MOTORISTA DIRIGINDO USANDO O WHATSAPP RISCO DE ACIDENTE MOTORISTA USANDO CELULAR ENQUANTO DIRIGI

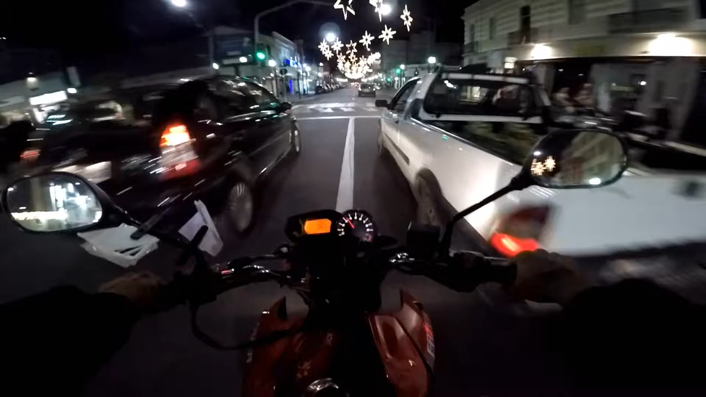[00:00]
fecha o corredor não tio, sai do whatsapp ai como que é que dirige aqui em posse o cara dirigindo caminhão de gás
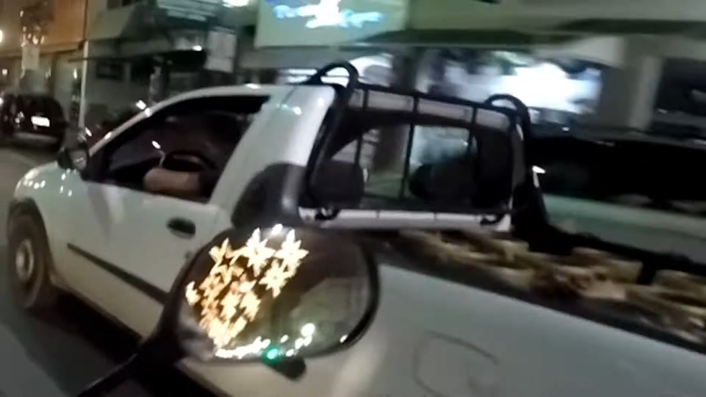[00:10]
caminhão de gás, olha lá e ele ta olhando o whatsapp tio é assim tio, funciona aqui
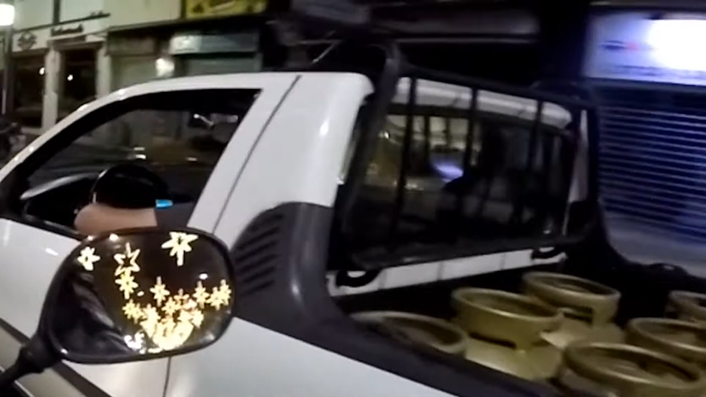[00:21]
é mano, essa fita ai ai tem um motoqueiro aqui ele prensa o motoqueiro e nem vê
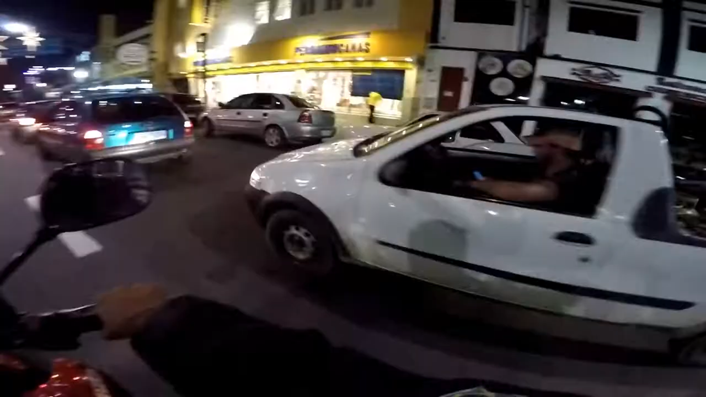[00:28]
ele não ta nem ligado o que ta rolando ele ta vendo o whatsapp tio